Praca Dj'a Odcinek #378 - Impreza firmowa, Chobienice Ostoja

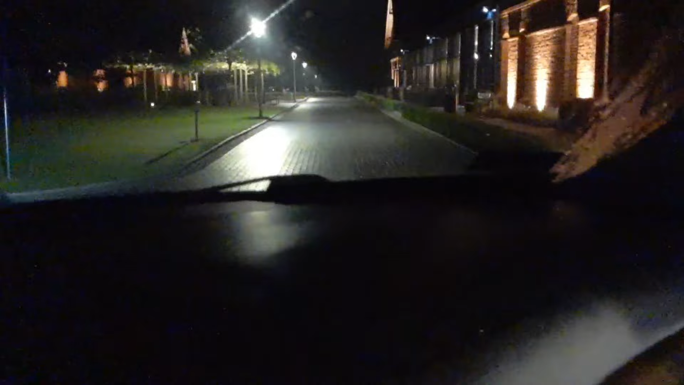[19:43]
Wszystko już mam rozłączone, teraz muszę tylko załadować.
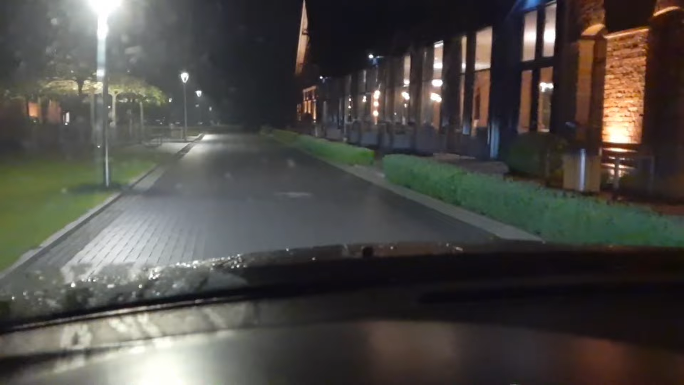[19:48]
Muszę tylko załadować, także podjadę sobie tutaj, a stanę sobie na środku tej drogi.
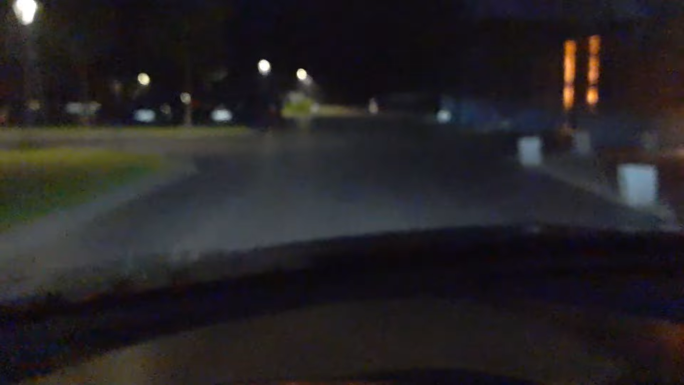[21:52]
Etol włączony, także ruszam. O, przyczepka jedzie. Z drugiej strony jeszcze widać salę w lusterku. Czy ja przez tą bramę będę wyjeżdżał, czy przez tamtą drugą? Przez tamtą drugą, tylko tam jest kurde szlaban, jak tam będzie zamknięte, to będę musiał cofać. No oczywiście, że zamknięte, nie? Dobra, no nic, cofam i wyjeżdżam.